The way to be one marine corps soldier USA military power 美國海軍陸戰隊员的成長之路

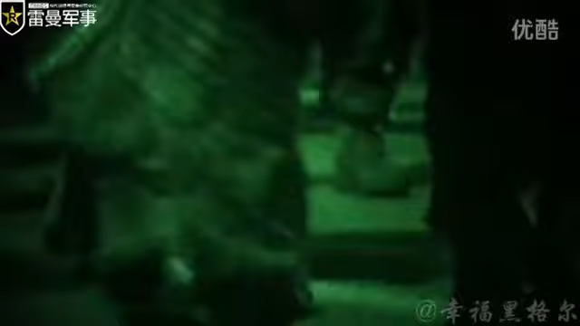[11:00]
On training day 63, the recruits awake at 0200 hours to begin their 6-mile hike to Page Field.
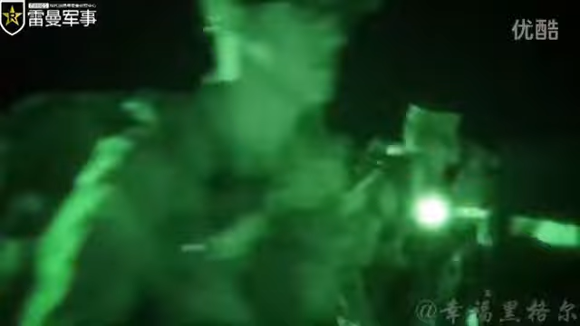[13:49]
the only obstacle standing between these recruits and earning the title of Marine is a 9-mile hike to the Iwo Jima Monument.
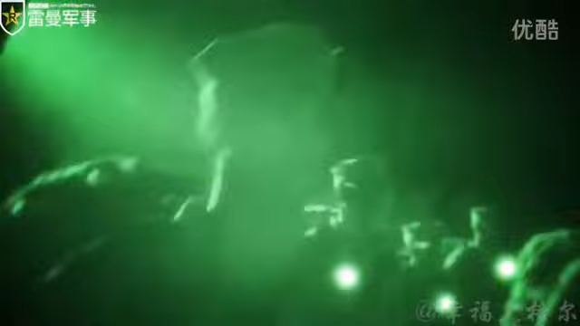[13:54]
There, they will watch their nation's flag rise and be awarded the coveted Eagle, Globe, and Anchor, the emblem of the Marine Corps, by their drill instructors. Thus, completing the transformation and earning the title of United States Marine.